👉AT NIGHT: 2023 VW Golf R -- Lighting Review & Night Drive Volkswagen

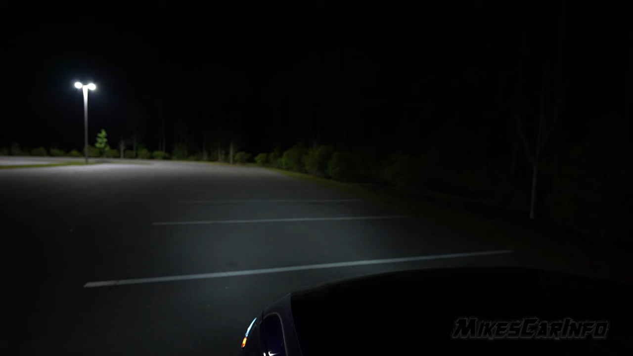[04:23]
okay so let's go ahead and turn on cycle through here and turn on the headlights so you can see it's quite a bit of a difference much brighter the headlights of course uh so not a dim daytime running light but it's nothing like the headlights here now the the headlights also have these kind of replacement for a fog light uh when you have these turned off they turn in the cornering lights uh but you see it's a light there
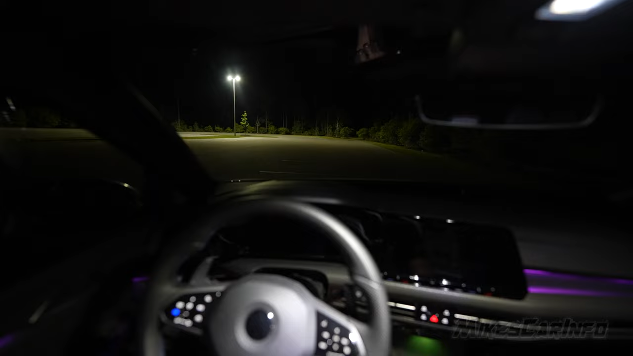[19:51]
when you turn on the vehicle uh the headlights go through the range of motion you can see they go up and down like so just to get to test their their auto leveling system before you drive so it's kind of neat to see them going to go up and down when you first start out the vehicle
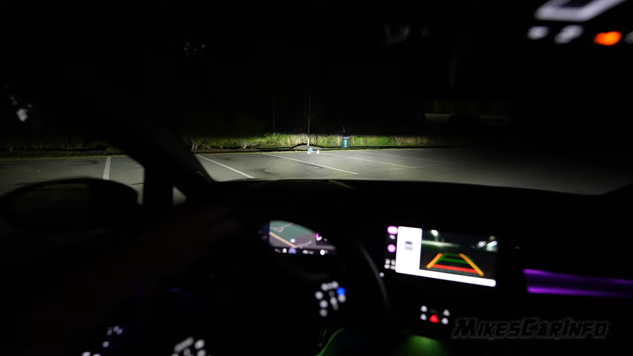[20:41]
cutoff very bright headlights so i'm going to go ahead and turn that turn on those cornering lights on all the time because i like that side visibility it helps out quite a bit
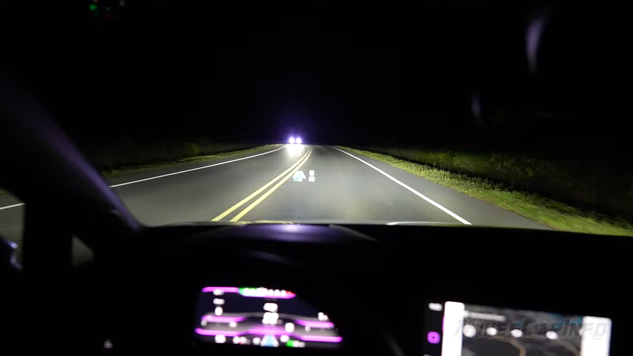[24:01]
uh it looks really good excellent I think these are excellent headlights actually they look they look good they're bright and I could just see everywhere the sides good distance everything very impressive for a vehicle this low to the ground too uh usually the higher the vehicle the more you know you have a good a better distance and all that stuff but uh even with a vehicle this low this is probably it's up there it's up there as far as as far as um